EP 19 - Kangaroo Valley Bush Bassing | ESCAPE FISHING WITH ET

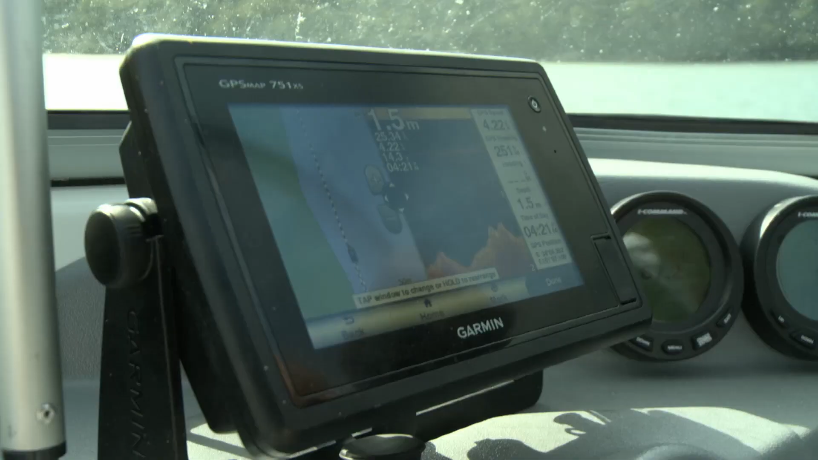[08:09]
One thing and one piece of equipment that's crucial on your boat is a really good quality marine sounder.
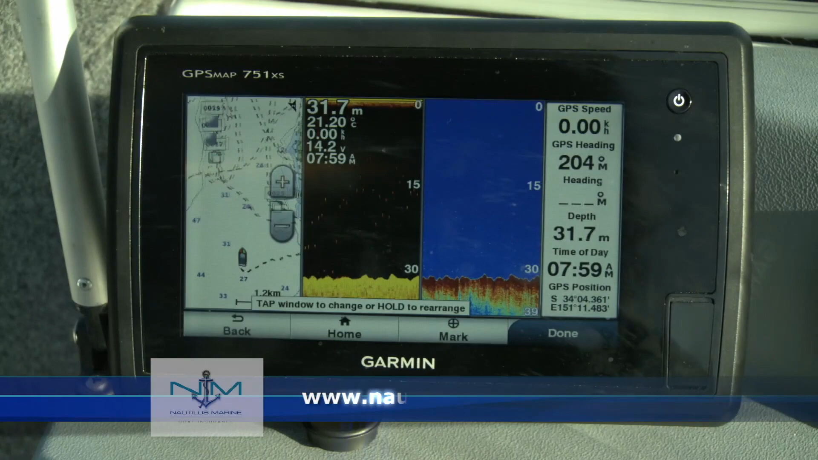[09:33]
On screen: depth 31.7 m, water 21.20°C
So there you have it, a Garmin sounder.